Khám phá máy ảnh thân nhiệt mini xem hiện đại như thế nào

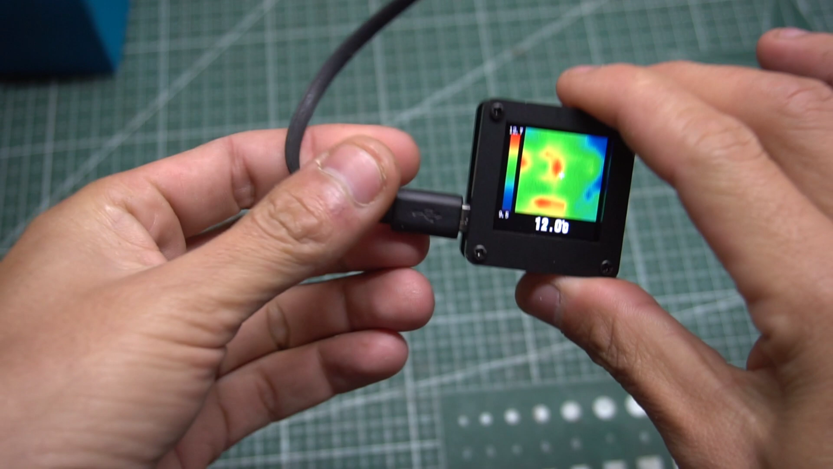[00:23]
Sau khi mình cắm nguồn điện xong Thì các bạn có thể quan sát thấy ở trên cái máy ảnh này nó có trang bị một cái màn hình mini Khi thức cũng tương khoảng rất là nhỏ thôi các bạn Mình đưa tay tới gần thì nó có thể phát hiện ra được thân nhiệt ở cái bàn tay này của mình Và cái nhiệt độ ở đây đã được hiển thị rất là chính xác luôn các bạn nha Tại vì ở đây nó được trang bị một cái camera cảm biến như diễn hình ảnh thân nhiệt rất là nhạy luôn các bạn Nên nữa mình sẽ khám phá và tháo tan cái này cho các bạn xem
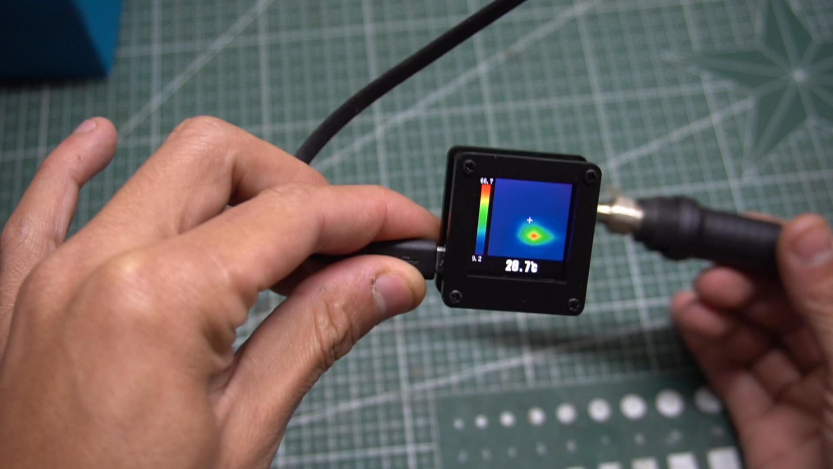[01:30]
khoảng từ âm 1 độ C cho tới 100 độ C Nhà sản xuất đưa ra cái thông số nhận diện của nó là tầm khoảng từ 0 độ C cho tới 80 độ C Nhưng trên thực tế mình test thử thì mình thấy nó có thể nhận diện được từ âm 1 độ C cho tới 100 độ C
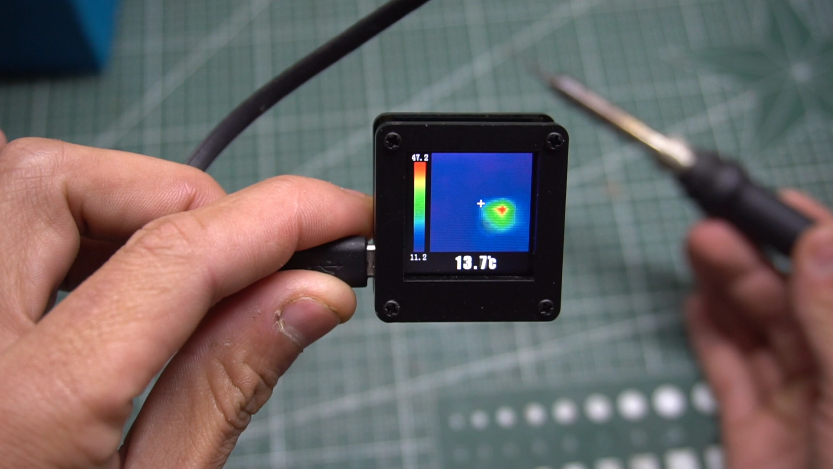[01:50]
Mình đưa cái màu hàn nhiệt độ cho các bạn thấy này Khi mình đưa gần thì nó sẽ hiển thị tầm khoảng 99 độ C Là mức hiển thị nó đo được cao nhất
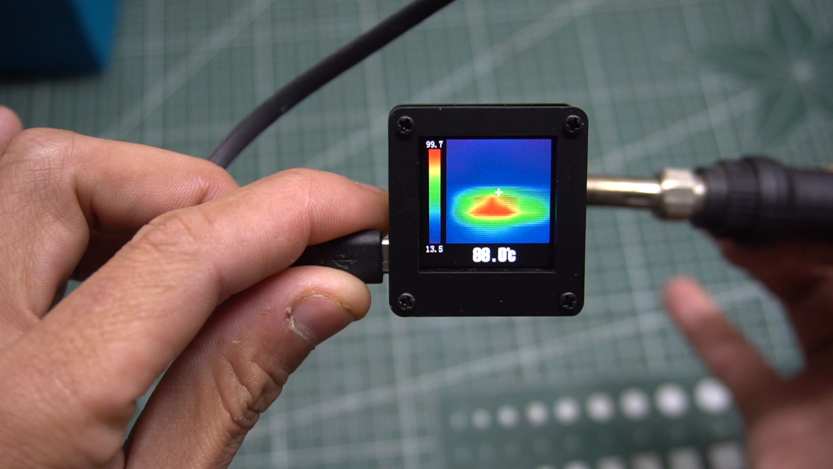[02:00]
Ở trên cái cảm biến hình ảnh này Đó các bạn thấy không
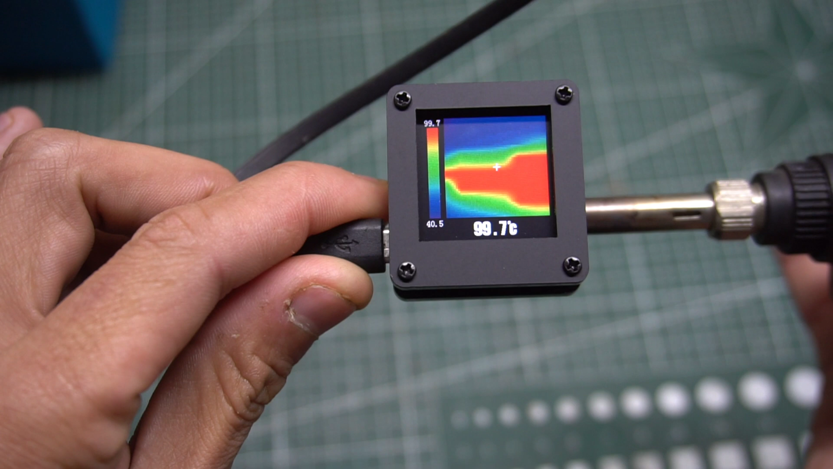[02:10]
On screen: spot 99.7°C
Nhà sản xuất đưa ra là 0 độ C cho tới 80 nhưng mà thực tế nó được 100 độ C nha các bạn Đấy 99 độ C là tăng nhất của cái máy này nó phát hiện được Đây là chiếc máy ảnh mini thôi các bạn Cái máy này thì mình nghĩ là nó có thể áp dụng trong công việc sửa chữa Cái này thì mình cũng tạo về để mình áp dụng vào trong công việc sửa chữa bom mạch điện tử Ở đây mình sẽ ví dụ cho các bạn Ví dụ trên một cái bom mạch điện tử này Thì nó có một con ninh
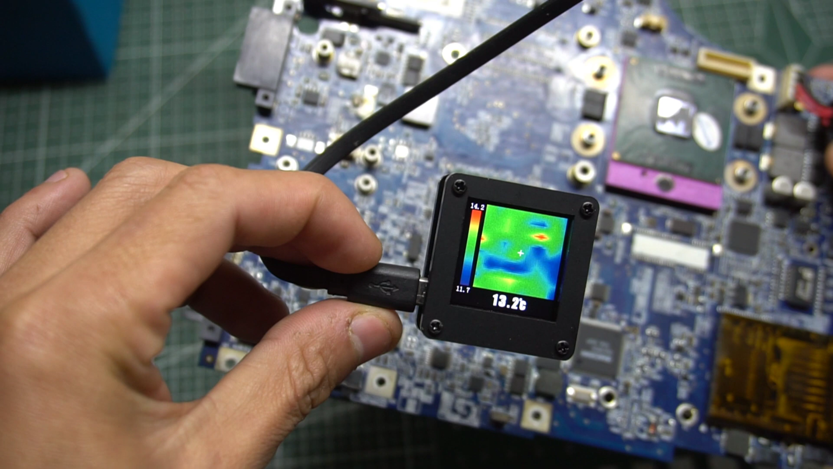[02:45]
kiện nào đó bị chạm chập Nó sẽ gây nóng Mình sẽ nhờ cái camera này và mình nhận diện hình ảnh Cái con ninh kiện đấy nó nóng Và mình sẽ khắc phục